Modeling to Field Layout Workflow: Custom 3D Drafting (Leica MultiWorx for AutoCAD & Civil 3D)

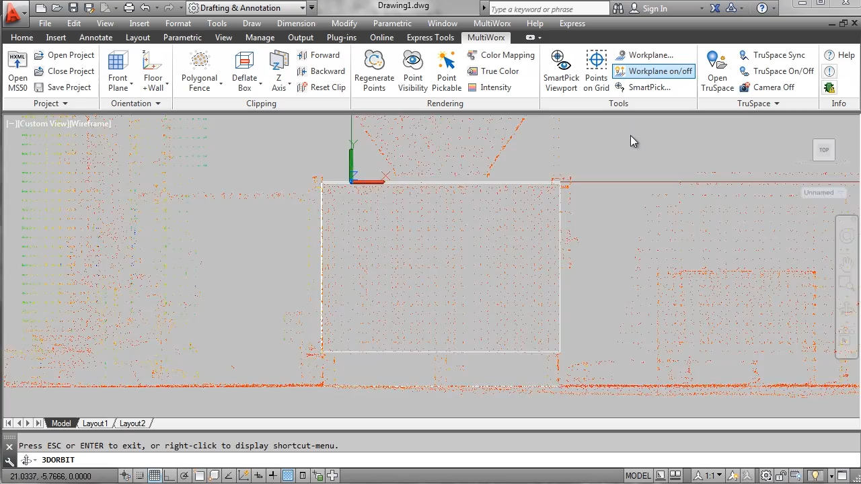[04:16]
And now you'll see that there are rectangles in all of the proper areas for this piece of equipment.
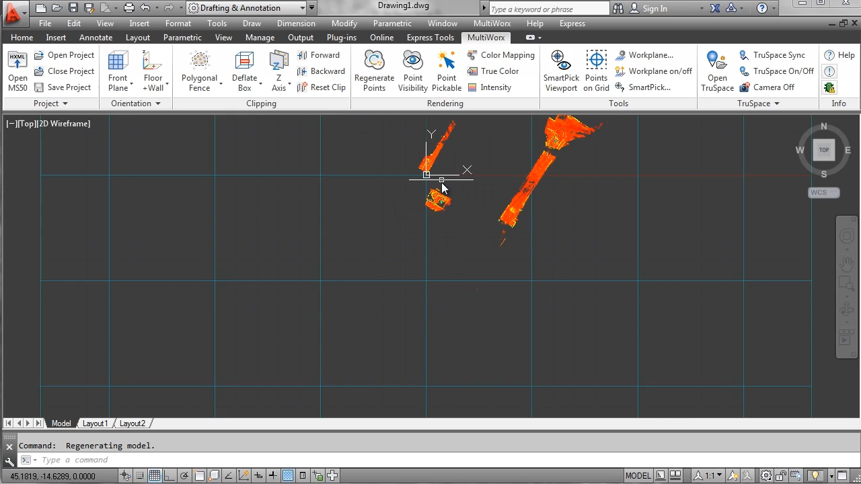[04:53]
And now I want to work on this tank and draw an outline of the tank.
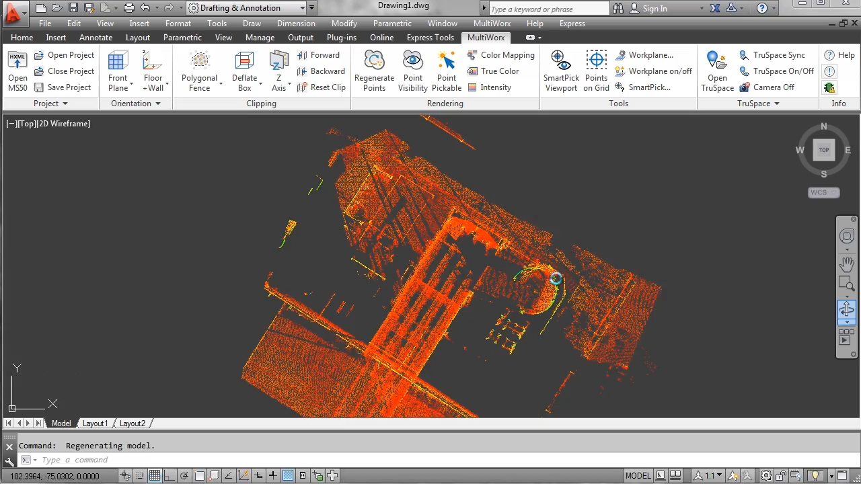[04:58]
So I'm going to go ahead and adjust my view and set my coordinate system again.
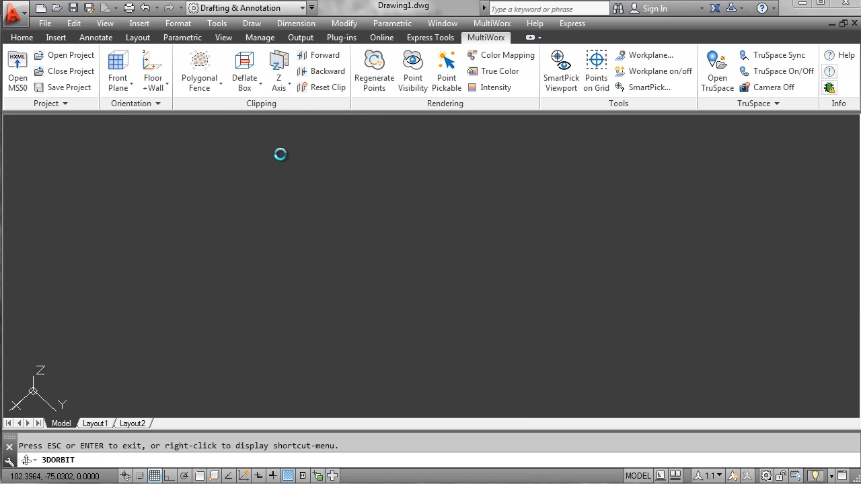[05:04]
And use this with the floor wall tool.
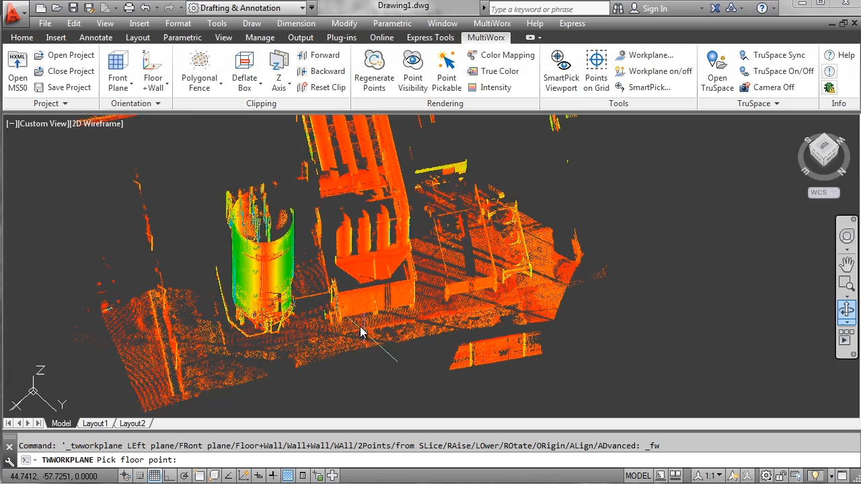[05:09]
Again, it's a great tool to set a UCS. I click on the floor and then I click on the wall.
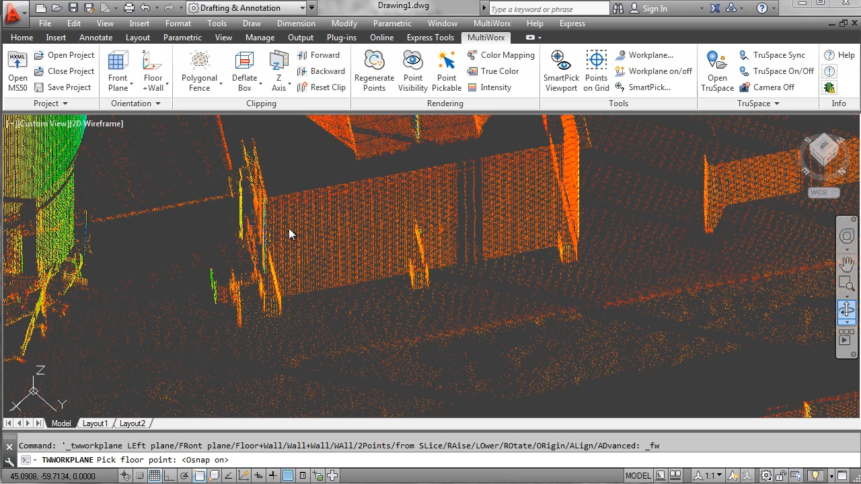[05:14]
And you can see the XYZ marker switch. And it sets the work plane right to the front of that tank. Then I'm going to set a slice. I want to slice right in the middle of this tank. There we go.
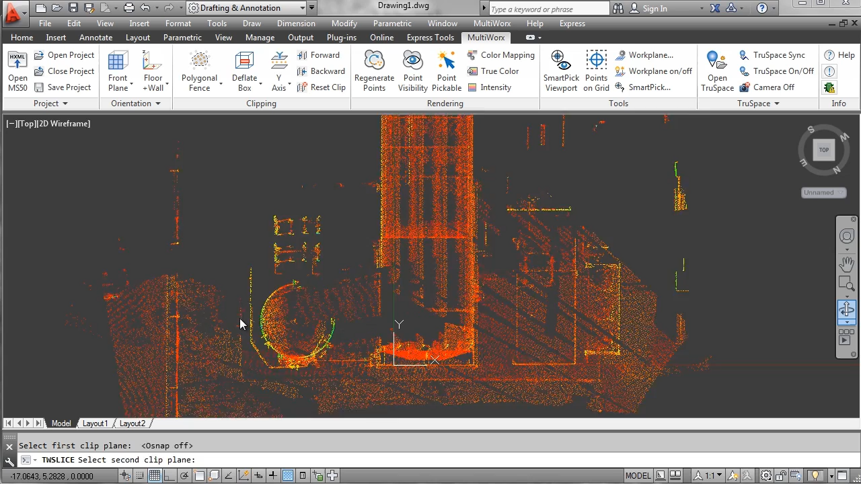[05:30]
Now I want to set my work plane on slice. So it puts the work plane. Let me turn it on. It puts the work plane right in the center of the slice.
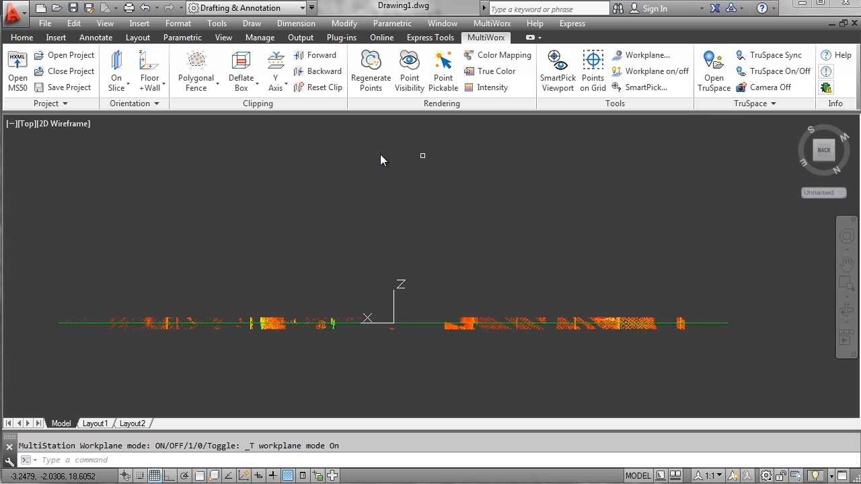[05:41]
This is a very nice tool. It will help you quickly orientate your work plane and your view so you can start your drawing of the tank in elevation.
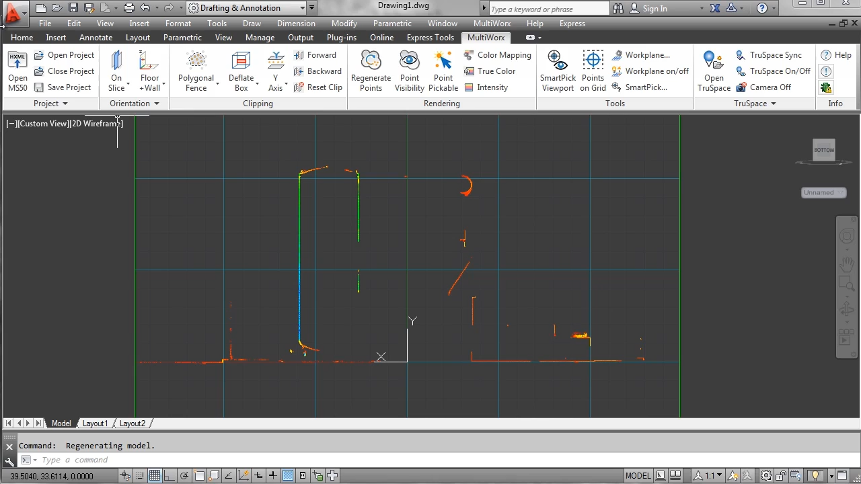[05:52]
So I'm going to go ahead and draw some polylines that represent the tank. Again, I'm drawing right in the work plane, right in the center of the slice so I know exactly where this is being drawn.
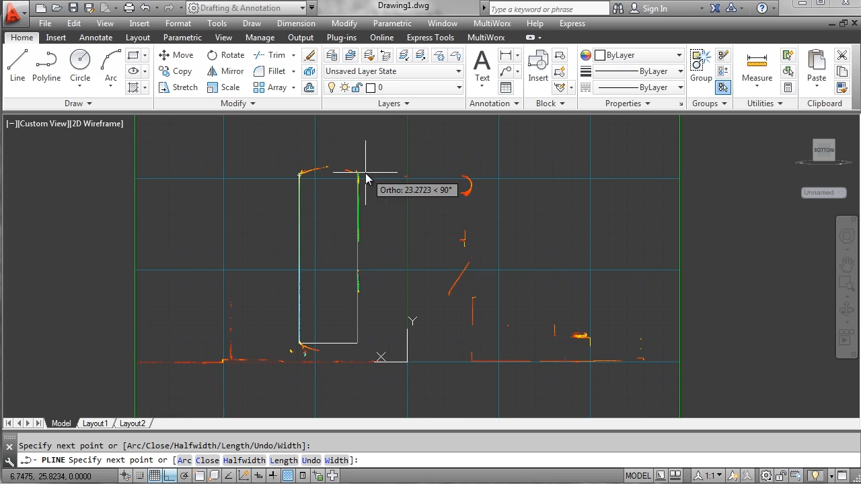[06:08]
Go ahead and draw up the tank and over and then connect my rectangle.
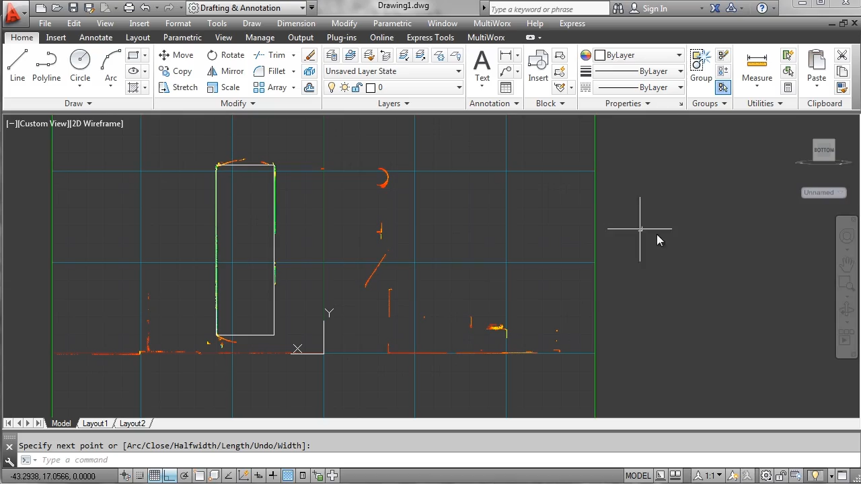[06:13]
Again, when I rotate, the plane turns solid to show me exactly where it's cutting through the point cloud.